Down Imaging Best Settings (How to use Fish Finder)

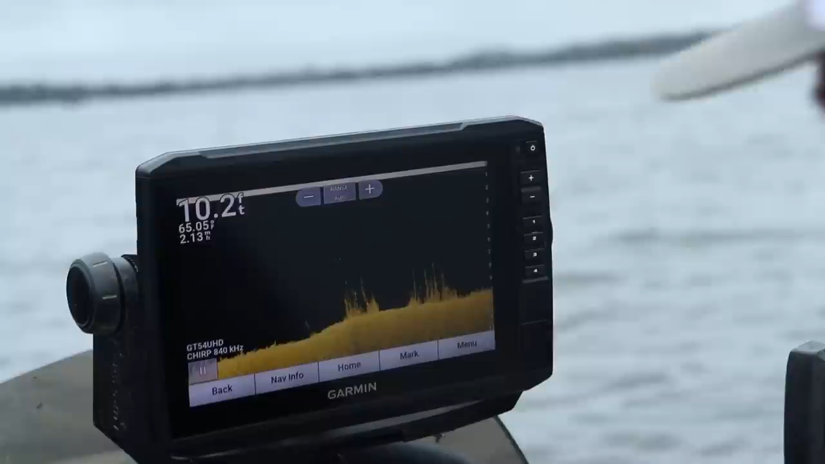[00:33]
comment the comment was how do i use what are my sightings or what are my settings for down imaging i've
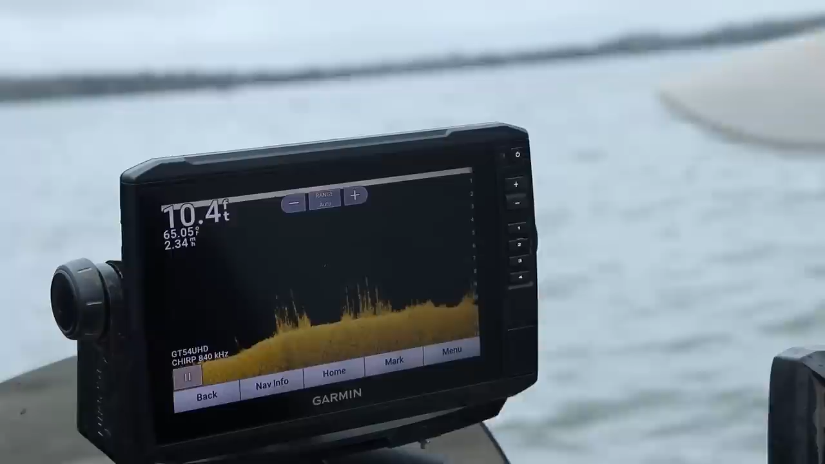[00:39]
been filming all morning so i'm a little little tongue-tied this morning no this is not a beer this is sparkling water because i'm trying to give up pop so we're going to walk through my down imaging settings
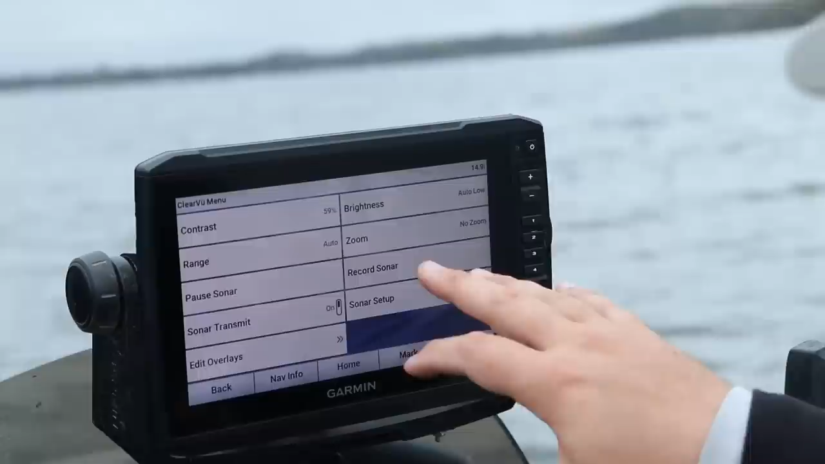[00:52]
let's first talk about let's talk about brightness your brightness is your sensitivity i i'm gonna kind of tap it around here so
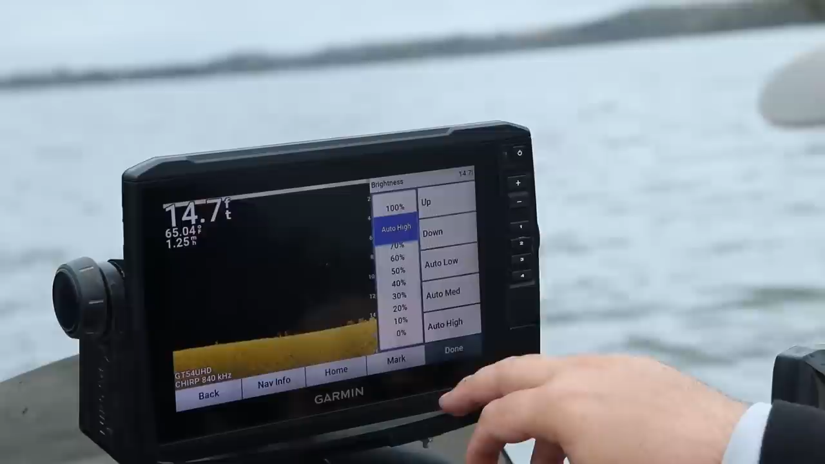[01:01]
if you notice when i tapped into auto
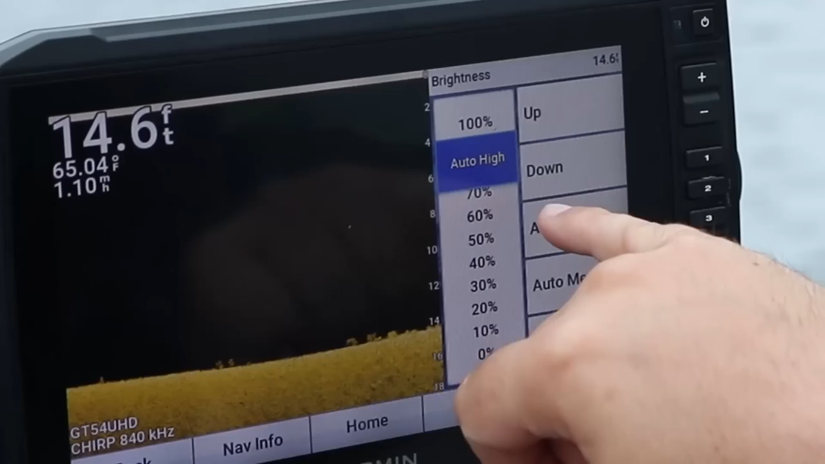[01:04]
On screen: depth 14.6 ft, water 65.04°F
high it's about i'm gonna guess it's like 90 right now and you can see there's a ton of crap phytoplankton
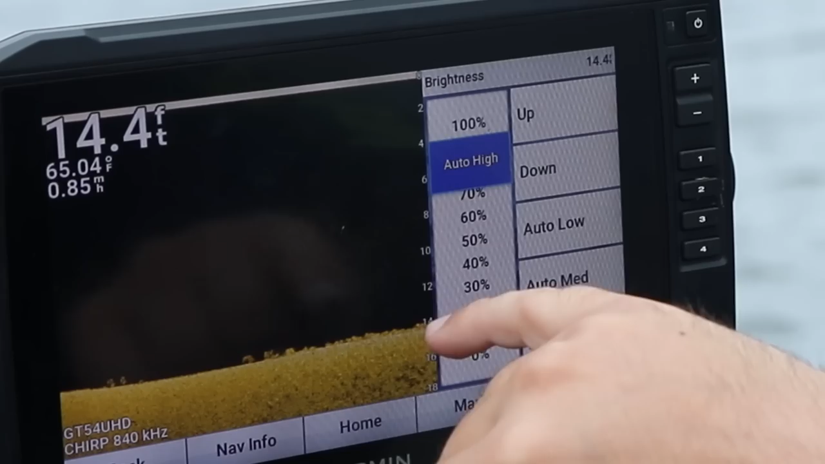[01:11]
On screen: depth 14.4 ft, water 65.04°F
and maybe some small bait fish but it's it
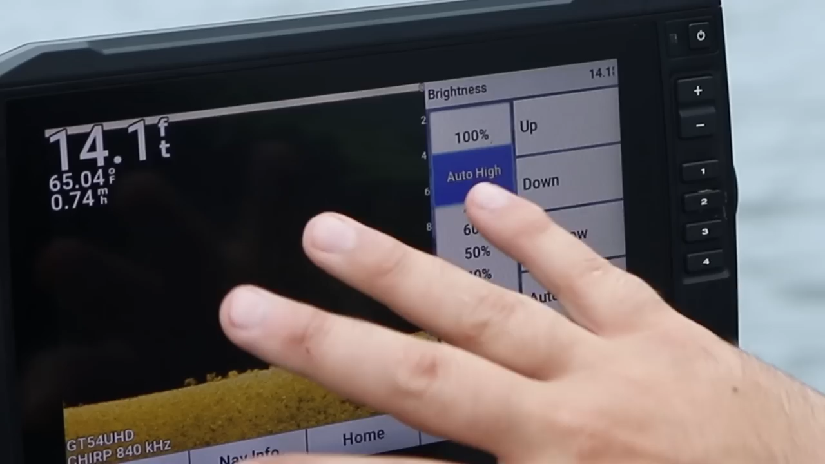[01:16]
On screen: depth 14.1 ft, water 65.04°F
looks like it's a bunch of junk on my screen if i go to auto low cleared
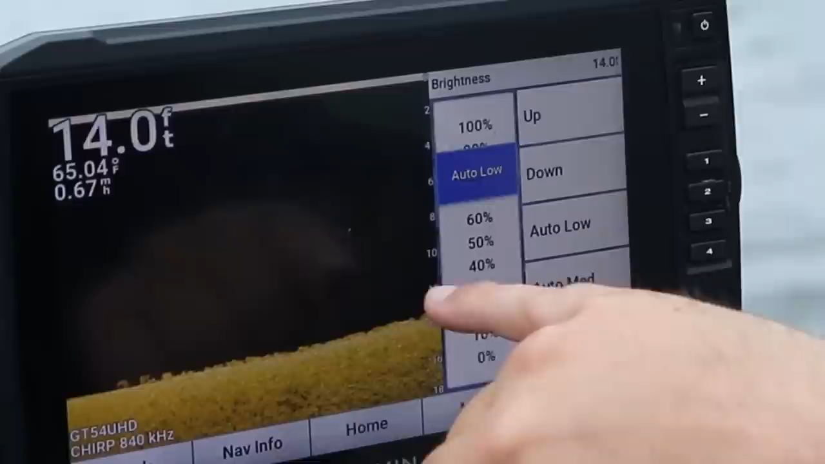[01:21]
On screen: depth 14.0 ft, water 65.04°F
up quite a bit of it but there's still a bunch of stuff in there that i don't really like so we're just going to tap it down oh
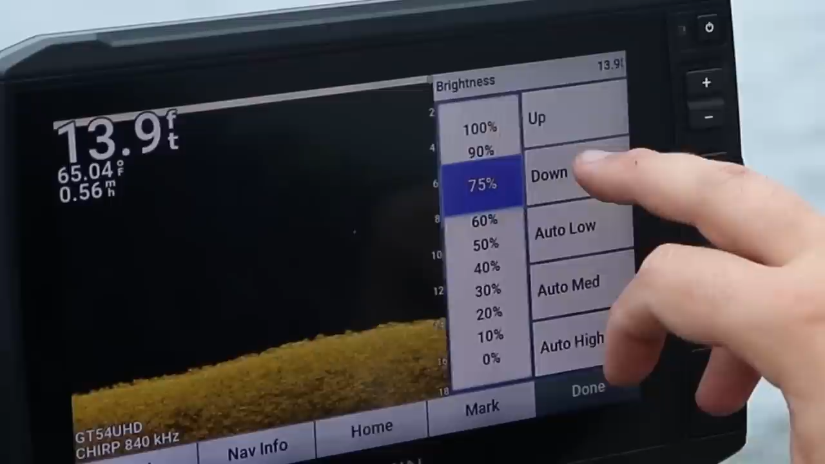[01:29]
On screen: depth 13.9 ft, water 65.04°F
we'll run it about 73 percent now the reason the way i got that is
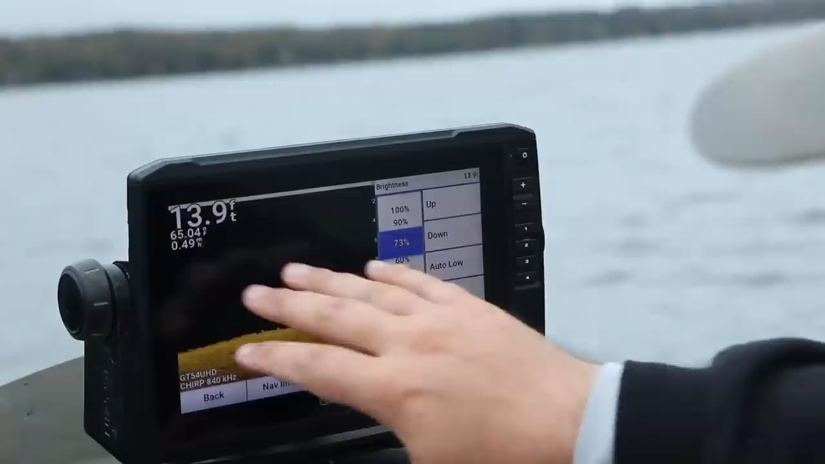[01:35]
On screen: depth 13.9 ft
it cleared up quite a bit of the screen but it didn't clear up it didn't fade any of my
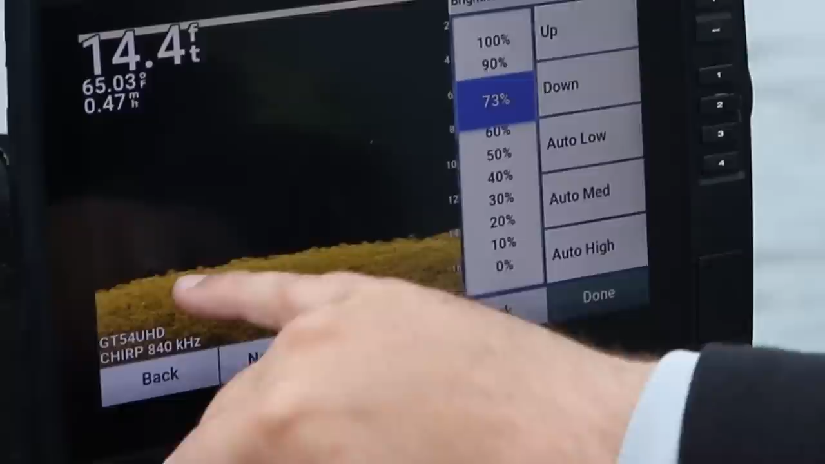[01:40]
On screen: depth 14.4 ft, water 65.03°F, speed 0.47 mph
sensitivity on the bottom notice how there's the bottom and i can still see either rocks or maybe some fish sticking up on
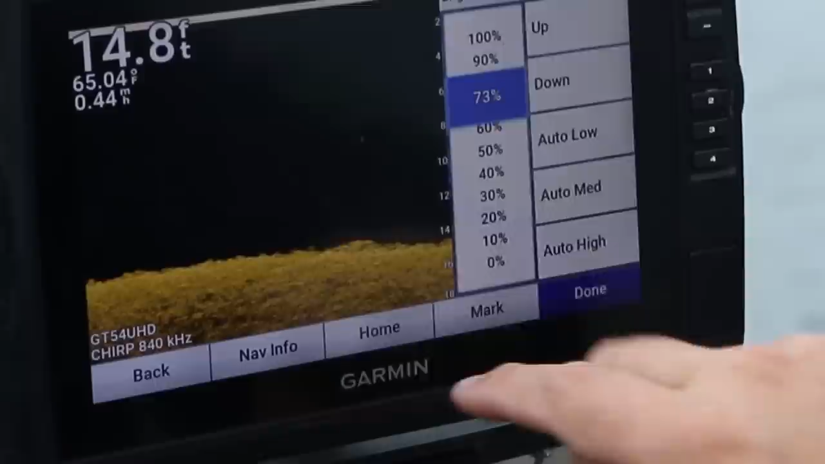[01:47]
On screen: depth 14.8 ft, water 65.04°F
the bottom here we'll zoom into some of this see these these are the rocks maybe there's some dead weeds we're it's
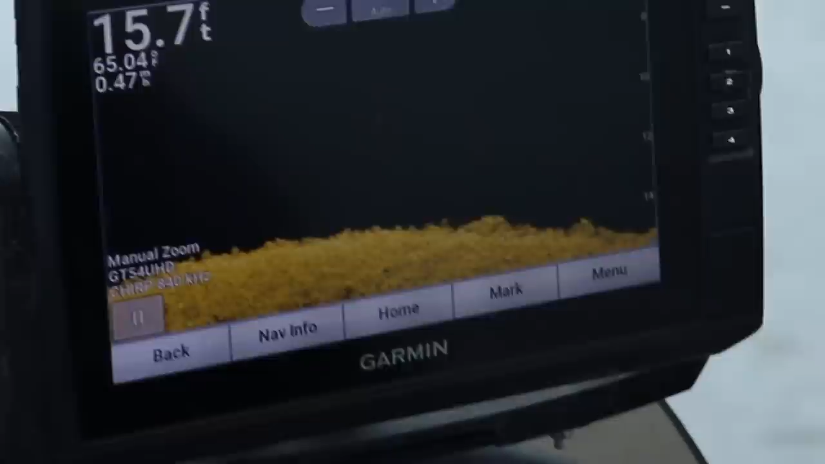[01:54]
On screen: depth 15.7 ft
october right now so there there could be some weeds that are just dead and just laying down but so there could be some
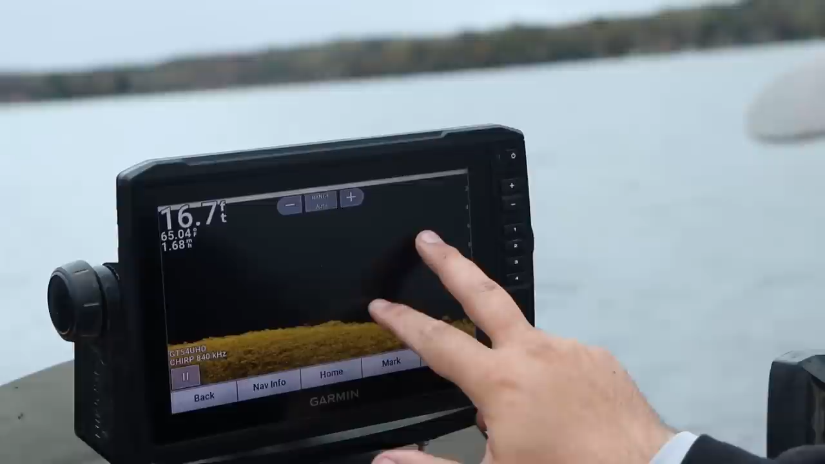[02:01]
fish down there too whoa whoa whoa there we go there we go brush pile
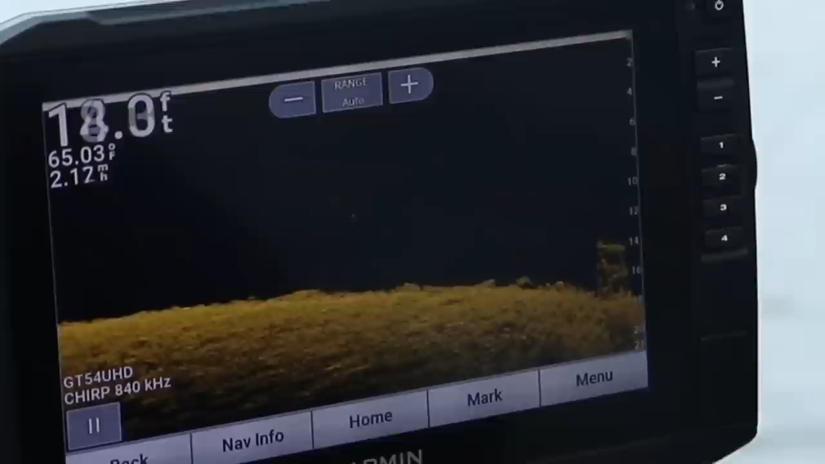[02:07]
On screen: water 65.03°F
let's screenshot this for you there aren't any fish on that there is zero fish on that brush pile
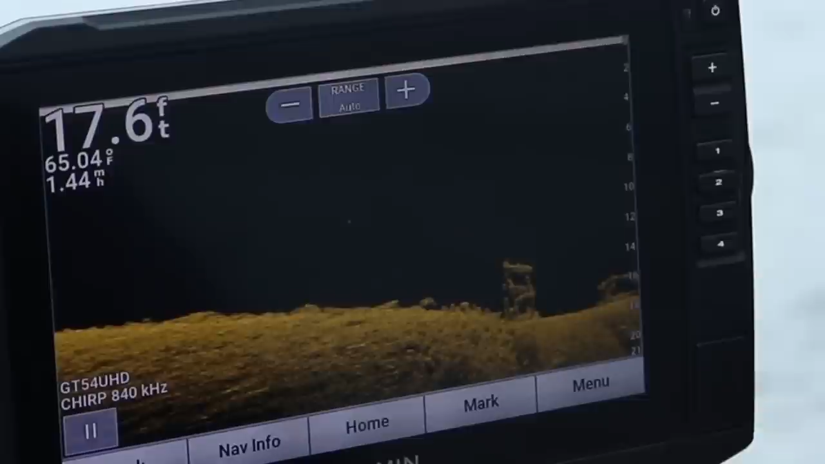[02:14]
On screen: depth 17.6 ft, water 65.04°F
that brush pile is barren well actually there might be a few fish
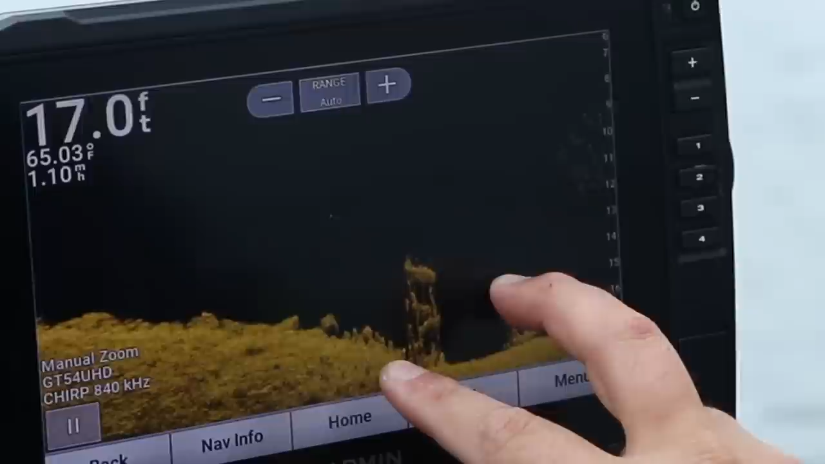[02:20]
On screen: depth 17.0 ft, water 65.03°F, speed 1.10 mph
might be a few fish right there there's some bait fish up there
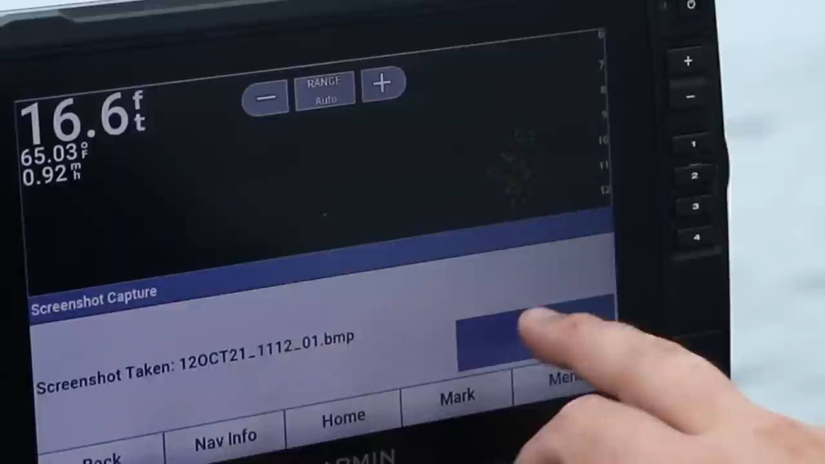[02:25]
On screen: depth 16.6 ft, water 65.03°F
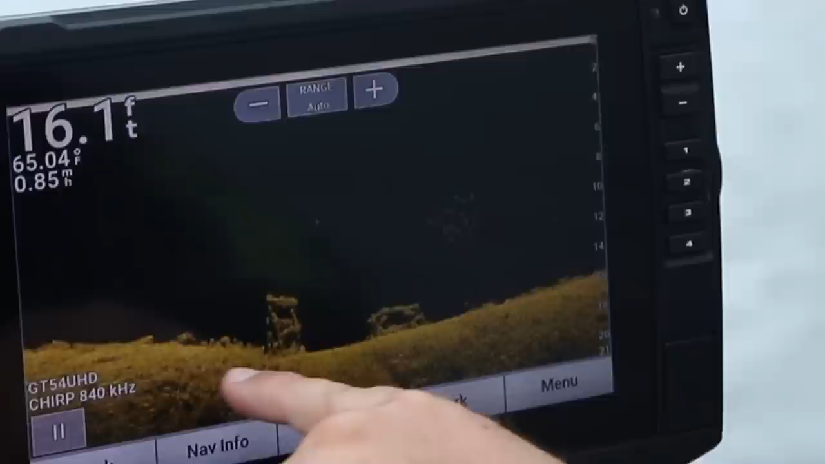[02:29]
On screen: depth 16.1 ft, water 65.04°F
and notice how it went from rock there's a rock area to this more of a softer bottom there's actually sand silt mixed in right there and